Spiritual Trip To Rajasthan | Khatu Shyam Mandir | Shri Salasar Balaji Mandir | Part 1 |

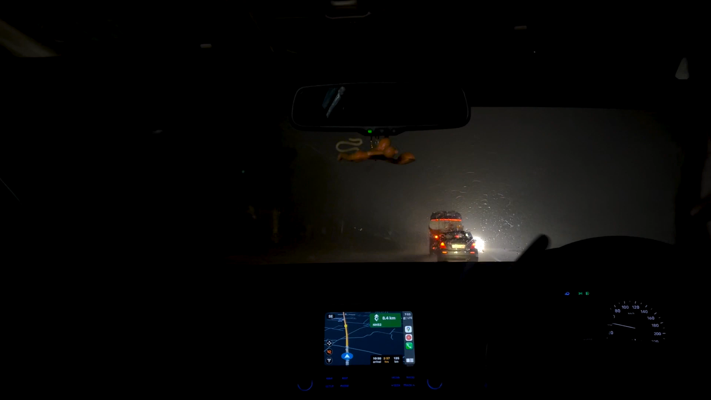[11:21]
हमारी विजिबिल्टी जल कनेक्ट रोड होने के बाद भी यहां पर स्टीट लाइट्स बहुत कम थी